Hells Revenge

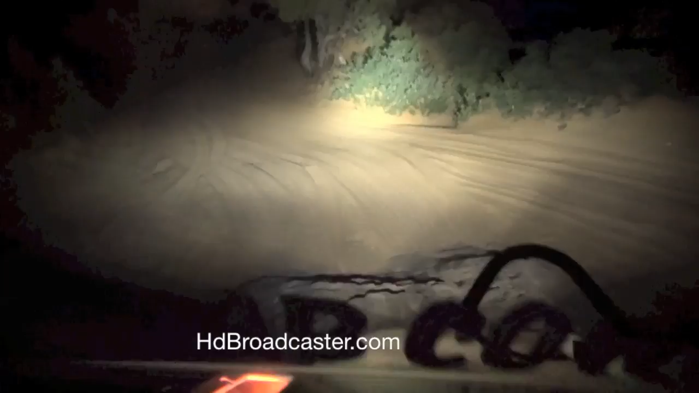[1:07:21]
Flat ground again. My favorite. Hey, look, on sand. Reminds me of Florida. This is just incredible. I mean, you couldn't build a playground like this if you tried. Oh, no, I mean, never. Nature, huh? Yeah, amazing. You see why it's the most sought-out trail, right? Yeah. There's one other really famous trail. It's called the Rubicon. It's called the what? The Rubicon. Rubicon. It's over in Nevada, right?
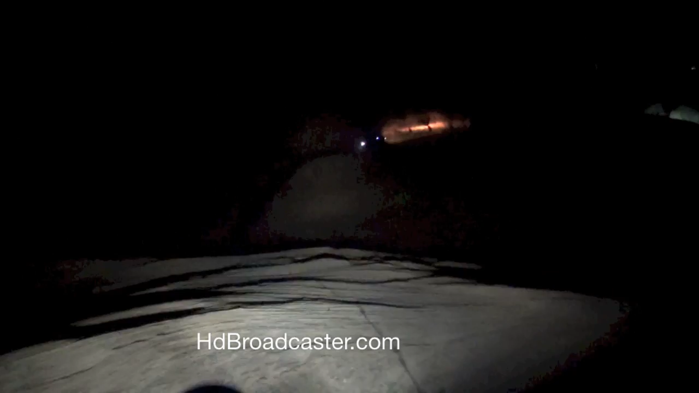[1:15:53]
Oh my God. Down, straight down? Straight down, right here. This is where we climbed up earlier. Whoa, here we go. Okay. This is the craziest thing I have ever done.
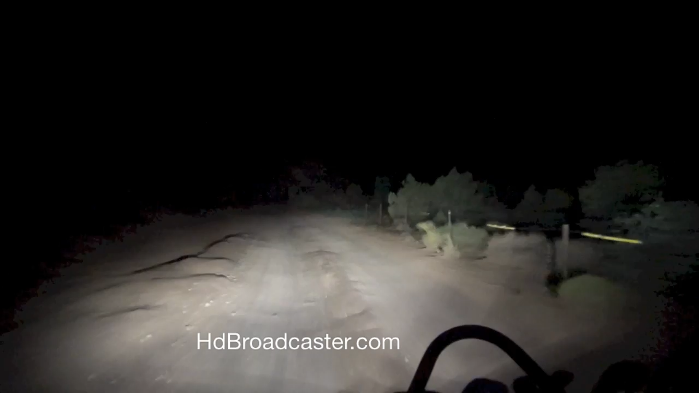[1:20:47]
Oh, okay. They have a speed limit on the trails. Yeah, this fills up with water up here. This whole thing fills up with water? Up a little bit farther ahead of us.